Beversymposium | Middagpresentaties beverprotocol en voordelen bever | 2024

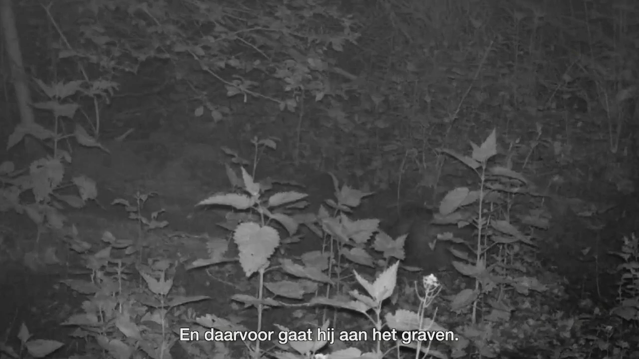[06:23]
En in dit geval bij de bestaande Burg is hij een keer aan het graven geweest.
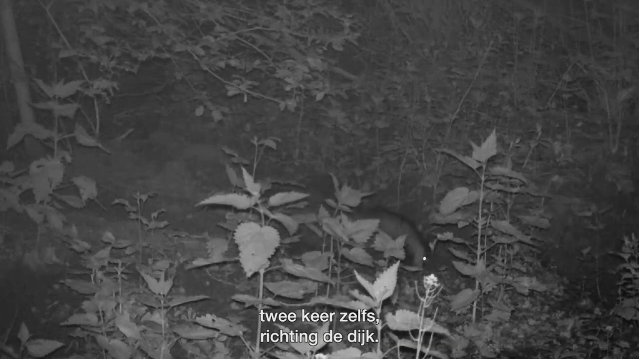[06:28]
Twee keer zelfs richting de dijk. En afgelopen november, december, weer op een derde plek.